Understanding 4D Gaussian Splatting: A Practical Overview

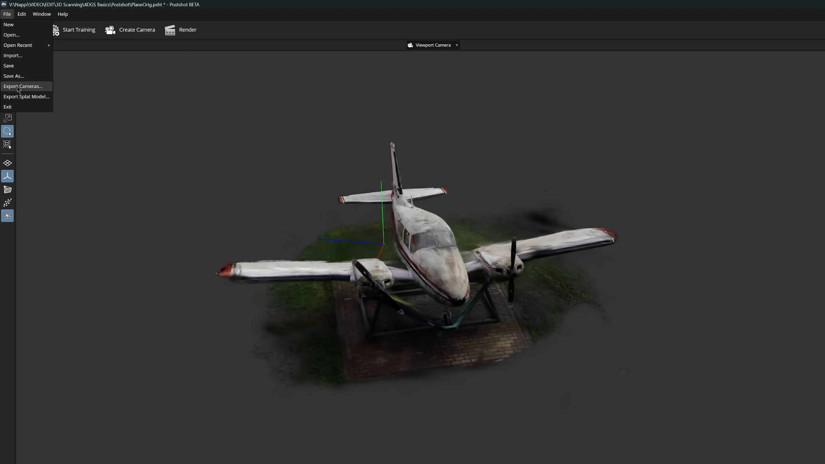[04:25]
I erase areas in a spiral direction until most of the ground under the plane is removed.
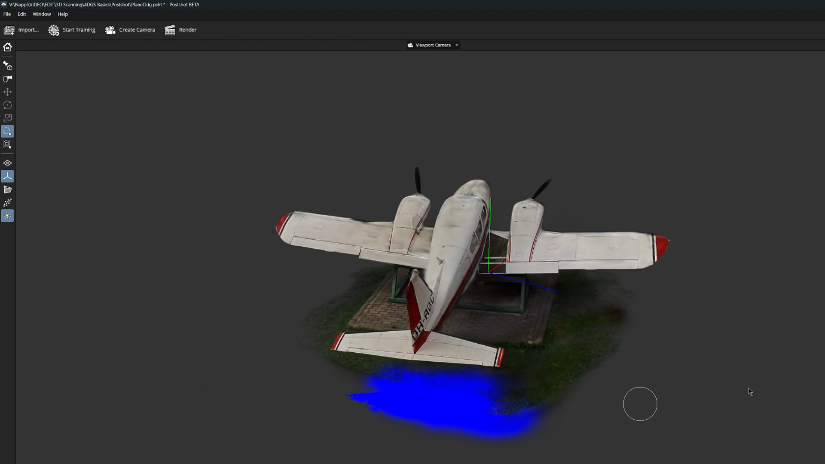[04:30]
And for each step I saved a new PLY frame.